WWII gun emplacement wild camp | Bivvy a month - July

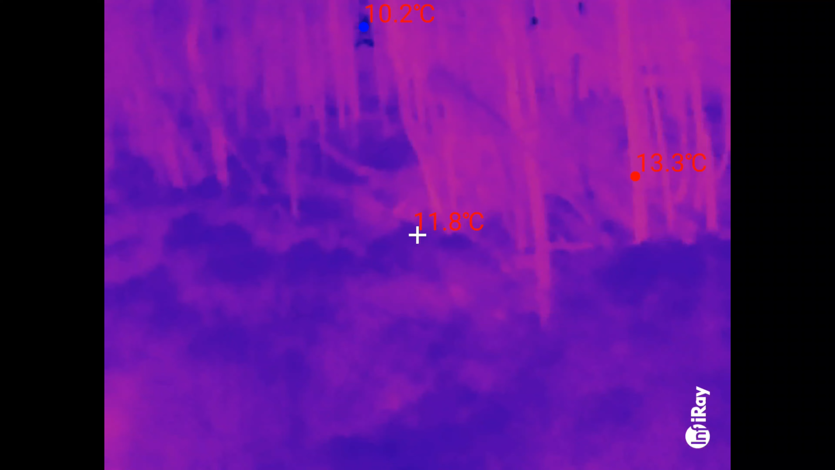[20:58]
On screen: spot 11.8°C, max 13.3°C, min 10.2°C
no weird heat signatures tonight, but it's a bit freaky.